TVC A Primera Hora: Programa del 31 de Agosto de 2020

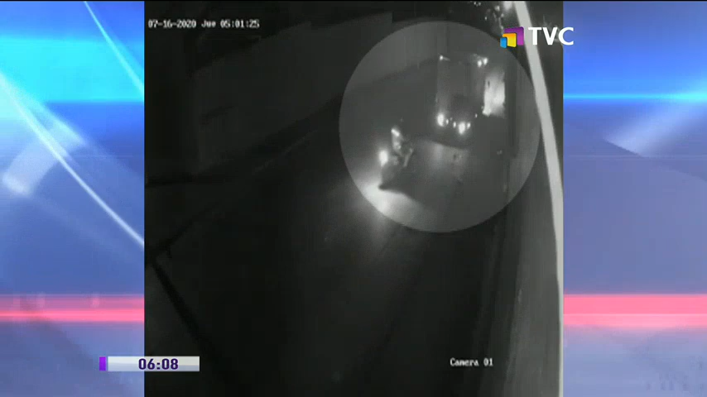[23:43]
En las imágenes se observan a un agente de tránsito detener la circulación de un camión y solicitar los documentos. Luego, el procedimiento se torna misterioso.
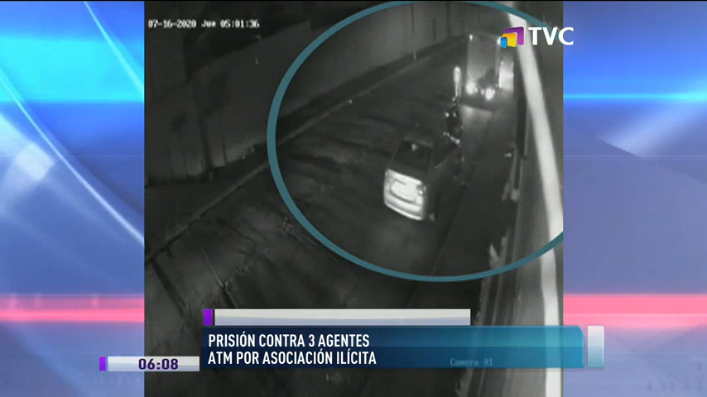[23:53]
Llegan varios sujetos a bordo de dos autos, intersectan y amedrentan al conductor.